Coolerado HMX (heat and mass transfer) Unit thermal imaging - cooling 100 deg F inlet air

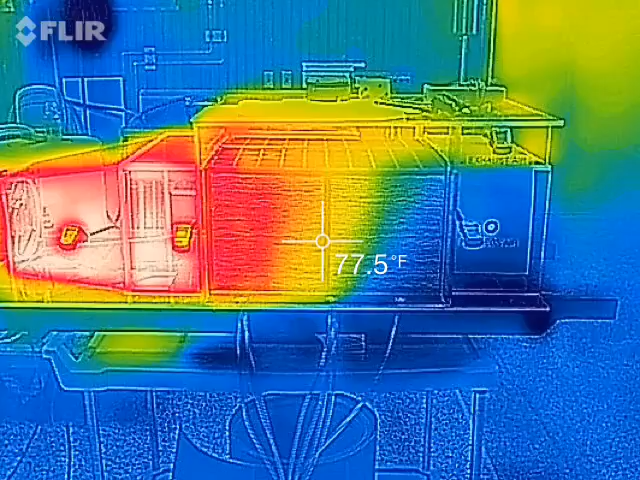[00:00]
On screen: spot 77.5°F
This is the thermal performance of the Maestro-Schenko Cycle HMX unit.
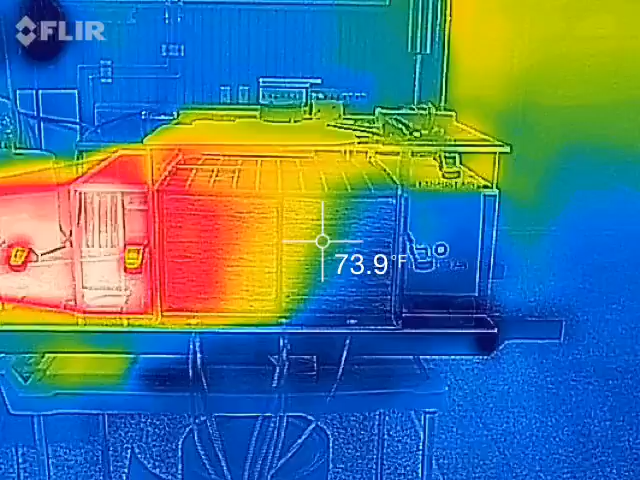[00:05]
On screen: spot 73.9°F
It's a single Colorado HMX unit operating under simulated desert conditions.
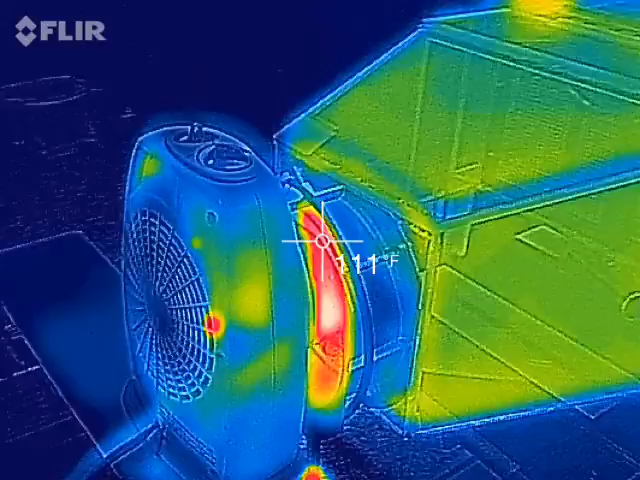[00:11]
On screen: spot 111°F
Here at Oakland University in Michigan, we have a space heater producing in excess of 100 degrees Fahrenheit,
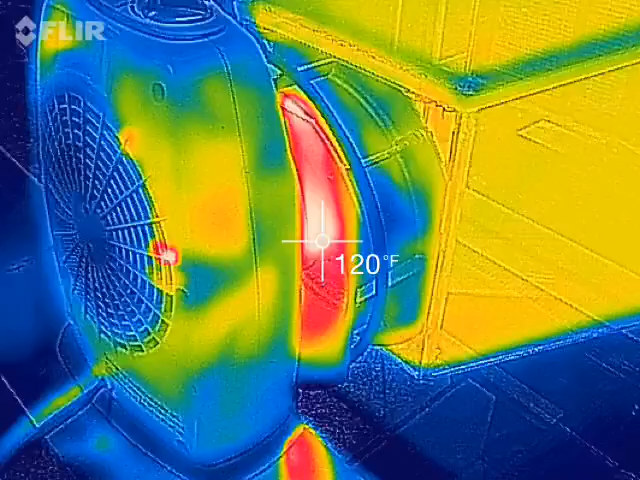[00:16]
On screen: spot 120°F
almost 120 degrees into the inlet fan.
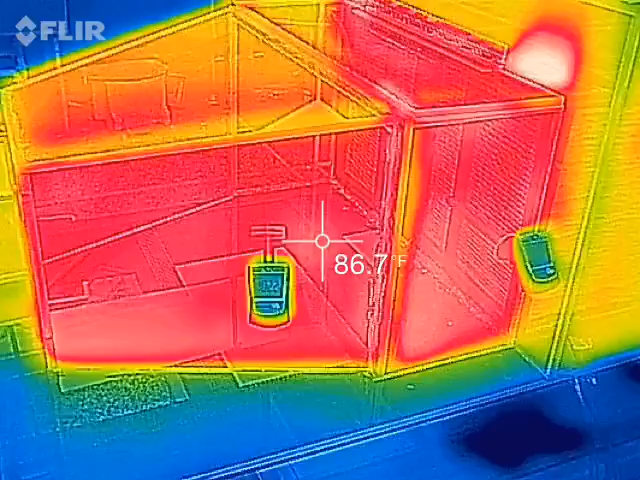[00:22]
On screen: spot 86.7°F
And we have around 102 degrees Fahrenheit inlet to the HMX.
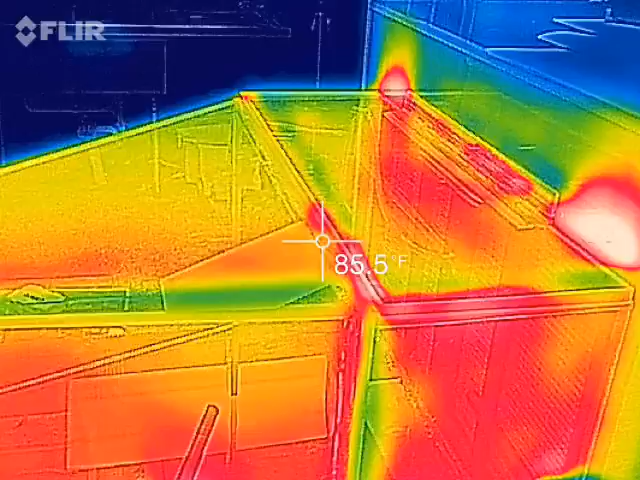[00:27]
On screen: spot 85.5°F
And that drops down the relative humidity to about 17%.
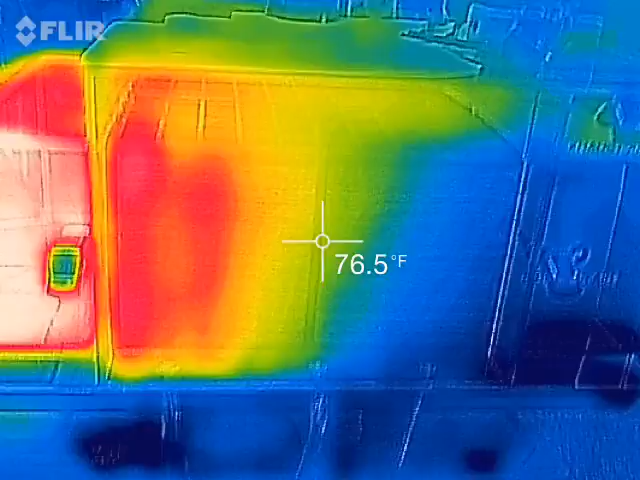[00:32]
On screen: spot 76.5°F
And you can see the hot, dryish air comes in the HMX.
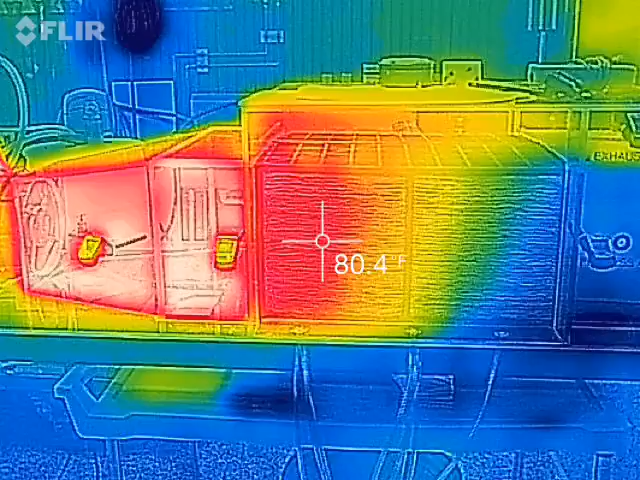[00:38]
On screen: spot 80.4°F
And this is the side exhaust port. So humidification is happening perpendicular to the process air.
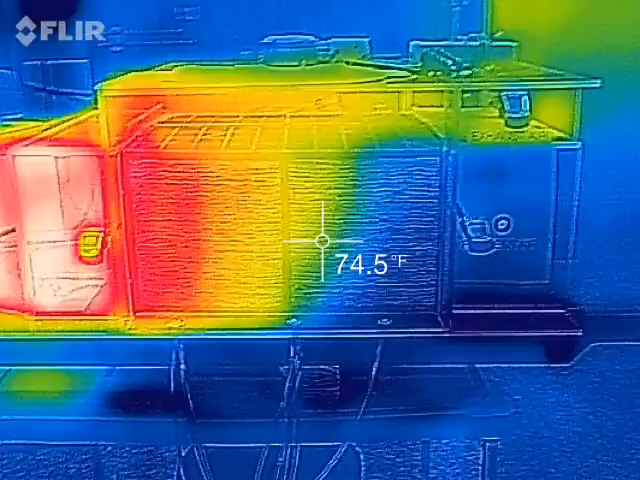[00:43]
On screen: spot 74.5°F
It comes out the top.
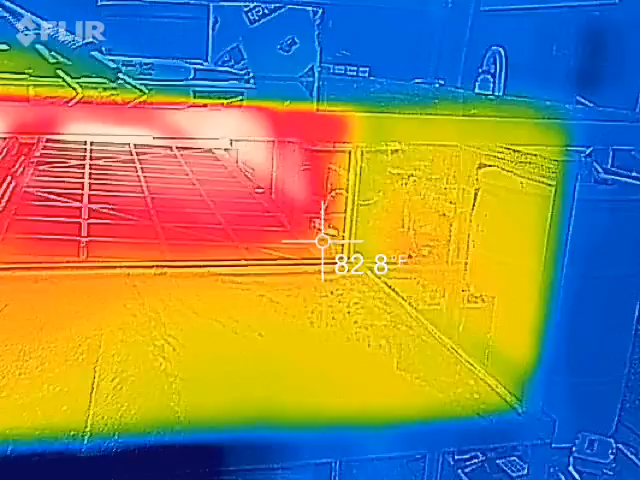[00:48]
So the exhaust humid air is in the 80s
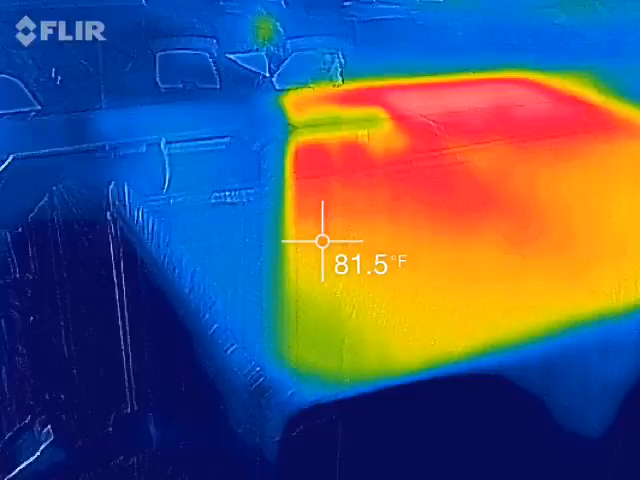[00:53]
On screen: spot 81.5°F
at relatively high humidity.
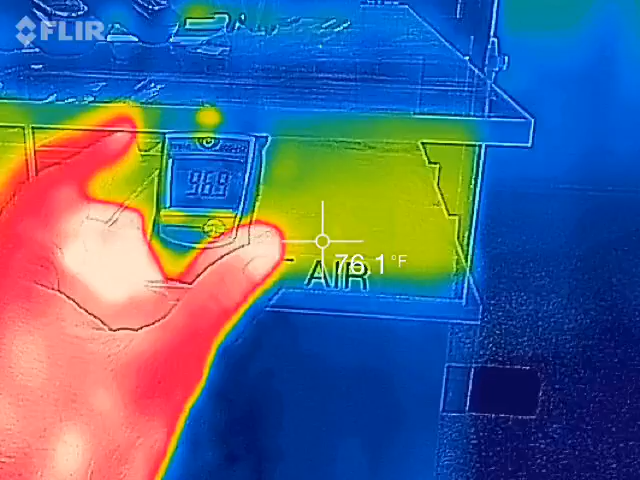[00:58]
97%. But the cooling air, the cooled, excuse me, the cooled process air is coming out at an average of 68 degrees. You can see the center of the unit is much cooler.
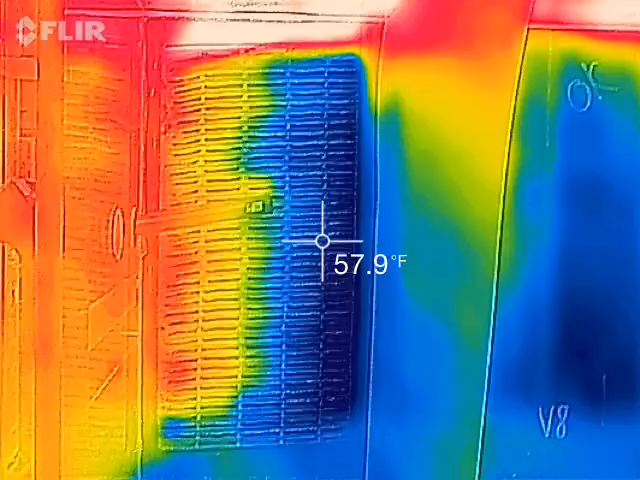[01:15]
On screen: spot 57.9°F
So there's a temperature distribution across the process air exit.
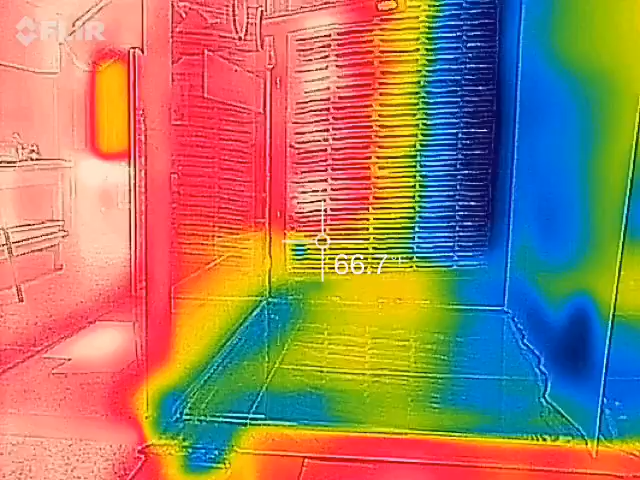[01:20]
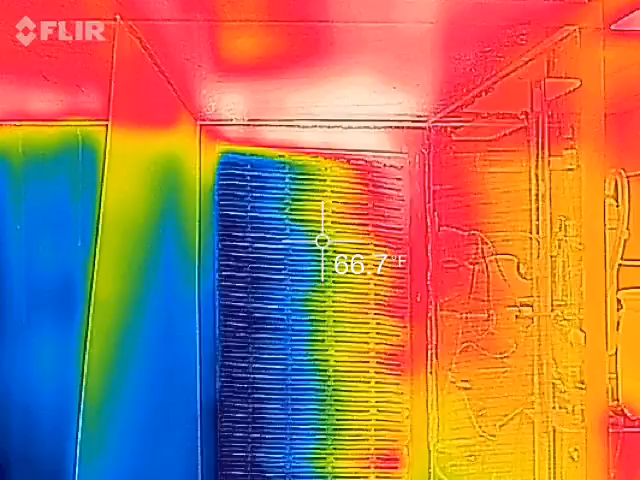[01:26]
On screen: spot 66.7°F
And that temperature right now is 68 degrees Fahrenheit.
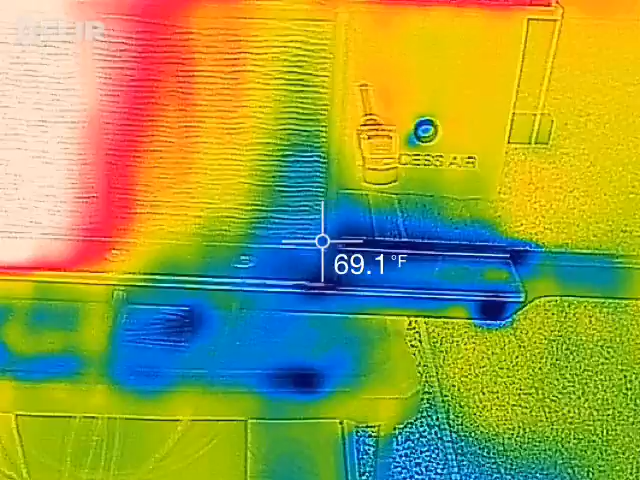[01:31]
On screen: spot 69.1°F
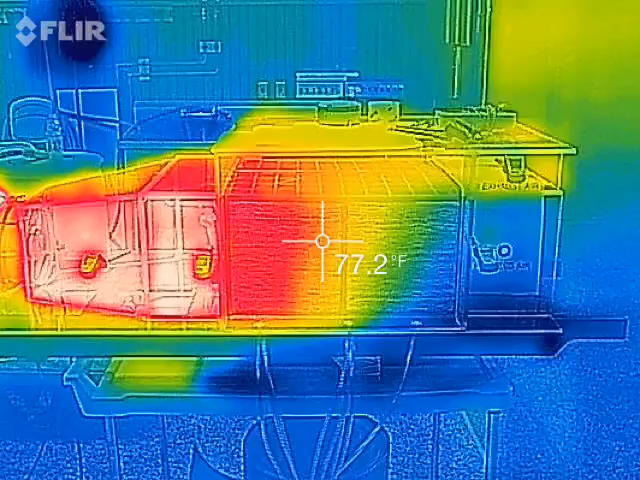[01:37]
On screen: spot 77.2°F
So we have about a 30 degree Fahrenheit temperature drop across this unit in desert conditions.
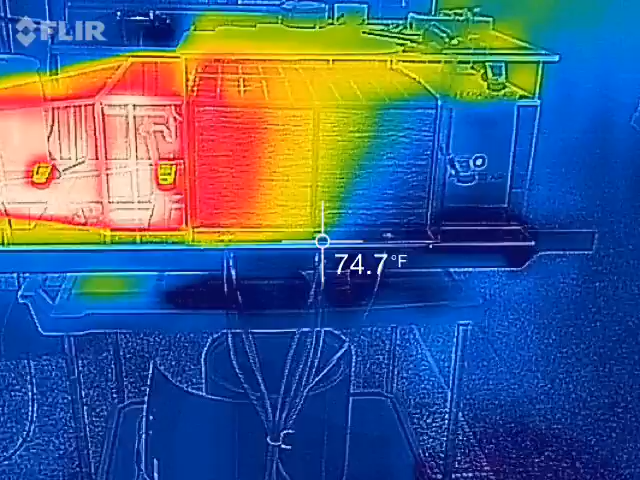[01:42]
On screen: spot 74.7°F
Adding a desiccant to the inlet would allow for a drying process that could allow this thing to be used anywhere in the world. Of course, you'd need energy to regenerate the desiccant.